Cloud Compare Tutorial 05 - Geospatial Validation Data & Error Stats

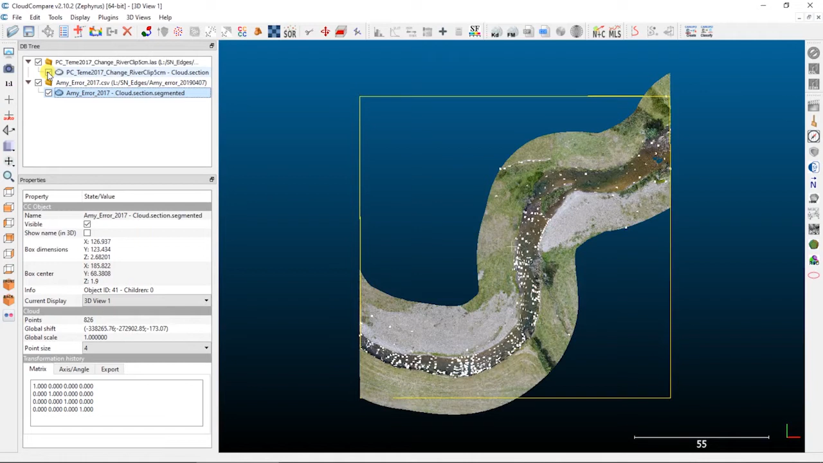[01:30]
If I turn on the point cloud, you can see that a majority of those points are in the channel, but there's a fair number of points that are up on the banks and the floodplains as well. It's supposed to be a good kind of well-distributed validation data set, maybe a little overkill for some people, but in our case we were looking at the bathymetry of this channel, so we really needed a lot of in-channel points.
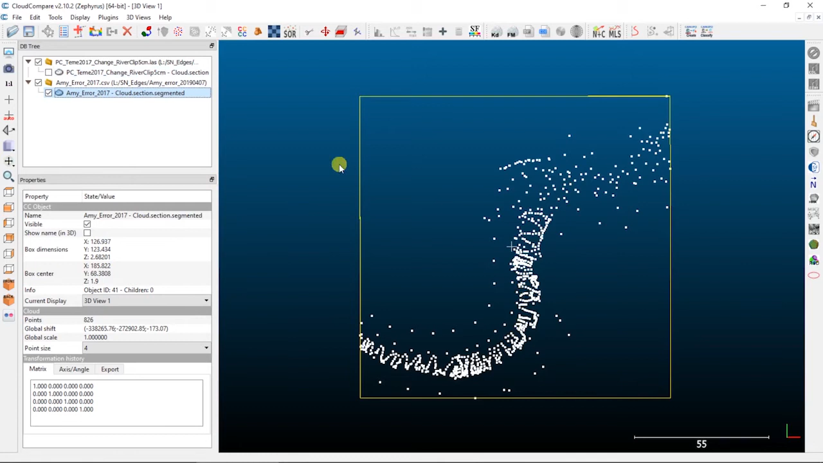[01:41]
With those two data sets, we can actually use a tool in Cloud Compare called the interpolate from another entity tool. What this allows you to do is take a scaler field or attribute values from one point cloud or a mesh and transfer them and interpolate them onto another point cloud entity.
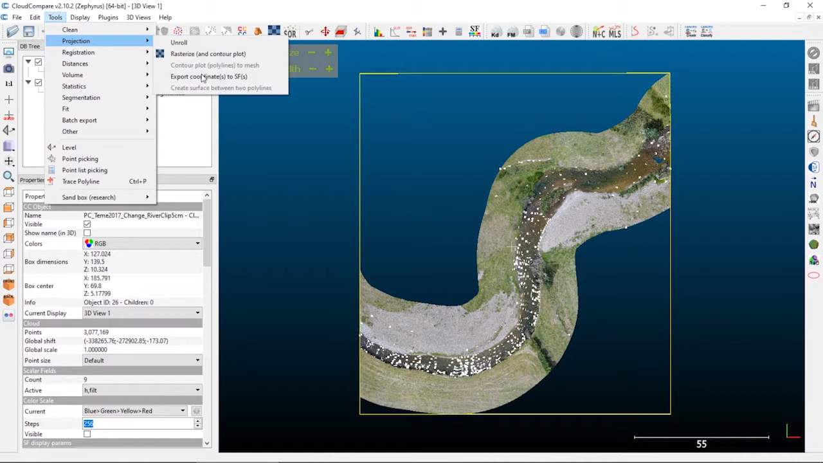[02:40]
So, the first thing that we're going to have to do on this is extract our z values onto our structure from motion point cloud. So, in this case, we're going to export coordinates to scaler field, so tools, projection, export coordinates to scaler field, the z values, onto our structure from motion point cloud. So, the thing that we're going to do so that we can avoid confusion here is actually rename this scaler field. So, by default, it just comes in as chord z, so the z coordinate, but if we go up to edit, scaler fields, and rename, we can actually rename this active scaler field.
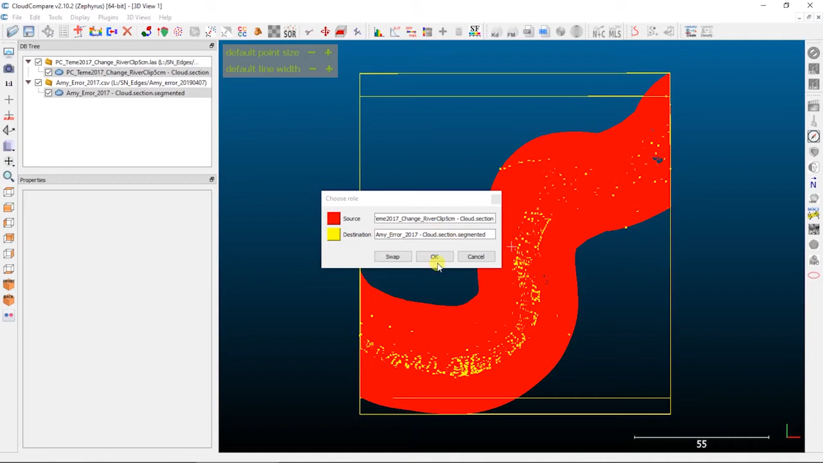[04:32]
And so, the source is what we're interpolating from, and the destination is where we're going to put that interpolated data. So, in this case, our source is going to be our structure from motion data, and our destination is going to be onto our validation data. So, we'll say okay, and then we want to select the scaler field that we want to interpolate to the validation points.
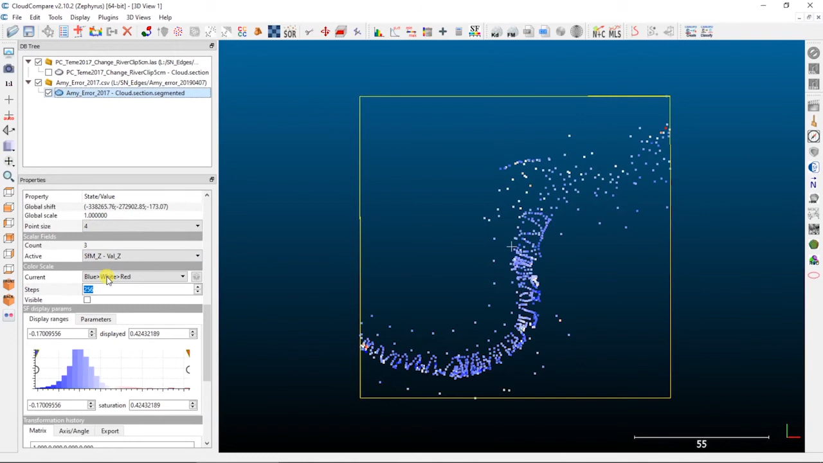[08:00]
But, for now, we'll just leave it. So, in terms of the color ramp here, I'm actually going to choose a divergent color ramp. So, one that has, this just goes from red for negative values up to blue for positive values with white in the middle. But, what you'll notice is that Cloud Compare doesn't actually like to center on the zero value, which would be the white and lighter shades in this color ramp.
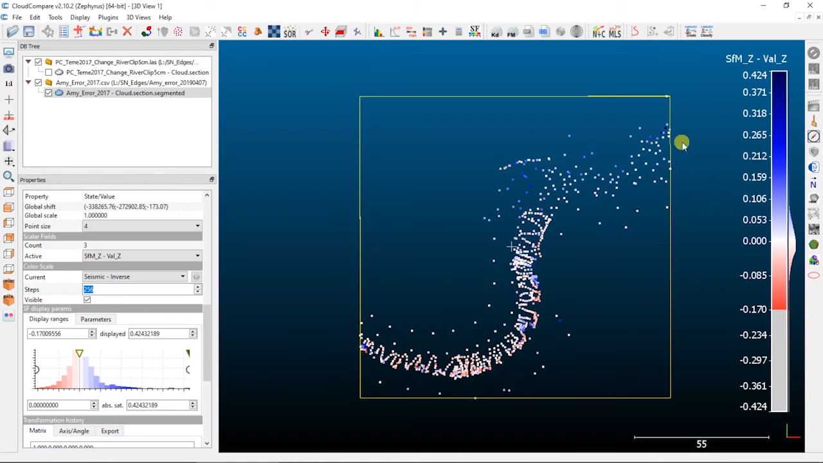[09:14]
and we have red for negative values, and then blues for positive values. Now, so, what we can see is, in our data set here, is that we've got mostly kind of lighter colored values, which means that our data set's pretty decent. And if you look at the histogram over here on the left-hand side in our properties window, you can see that we actually have a nice peak of values right at or near zero, which is what we'd like to see in most geospatial data sets. And then that data set is, or that error is pretty normally distributed on either side.
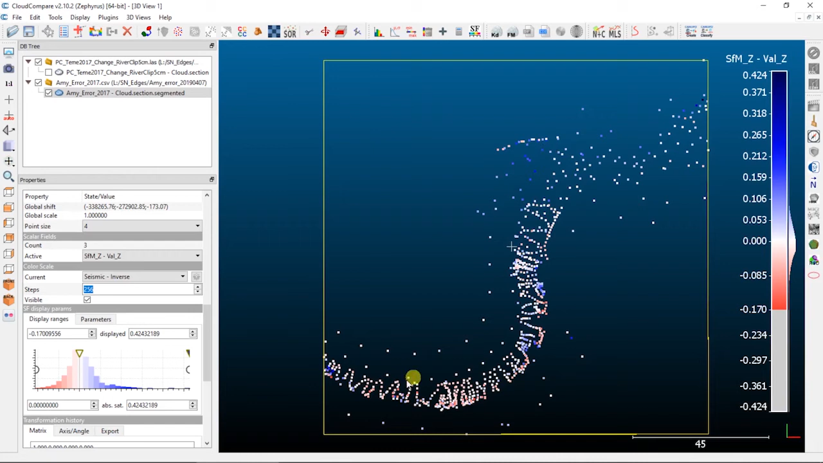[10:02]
and then some differences kind of right along this cut bank right here. So, if I turn on my point cloud, and I switch it back to its RGB color,
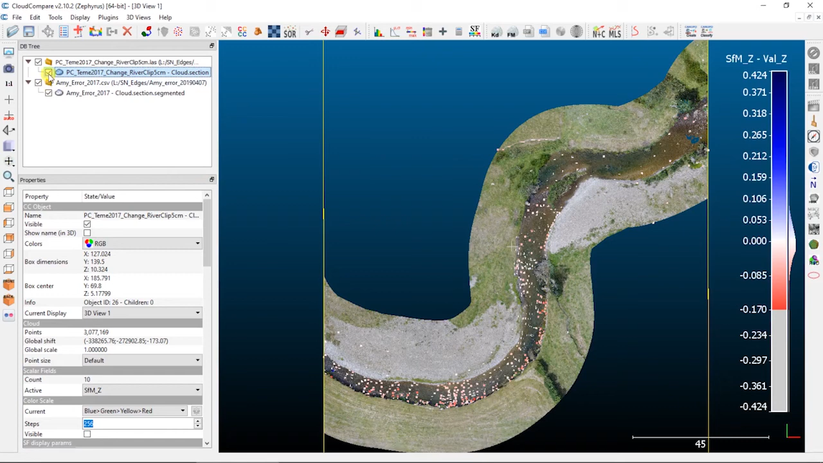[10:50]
So, our, our photogrammetry data didn't do so well there. And then also right along the edge here of this cut bank, you can see that we've got some, a little bit higher error there, and that's just probably just because that is a pretty steep surface right there. And so, we're not getting quite as good a definition as we would like there. So, this would be our kind of a map of error, if you wanted to think about it like that. So, spatially distributed error across our data set. If we wanted to actually look at the histogram properly, okay, we can actually go up on the top here and look at either the histogram tool on its own,
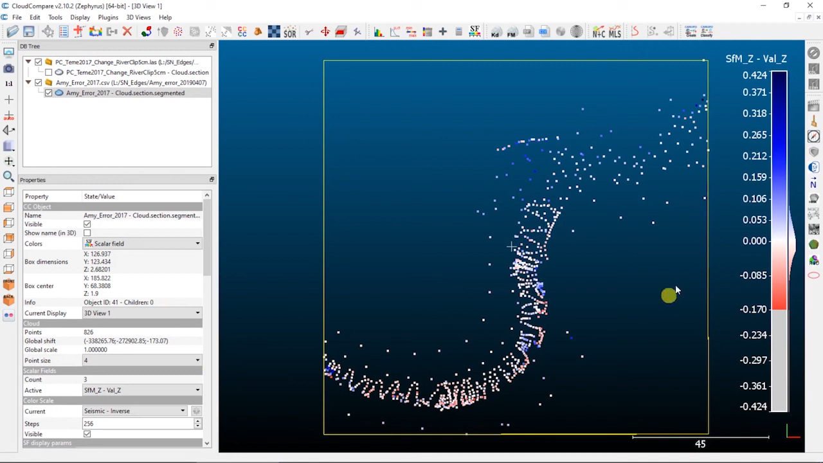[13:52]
So, we've got a lot of kind of near zero values, and the small errors that we're seeing are kind of randomly distributed throughout our data set. So, that's pretty good. So, that's a basic way to do some basic validation statistics or validation checking if you have an independent kind of independently surveyed point cloud in conjunction with your photogrammetric or LIDAR point cloud.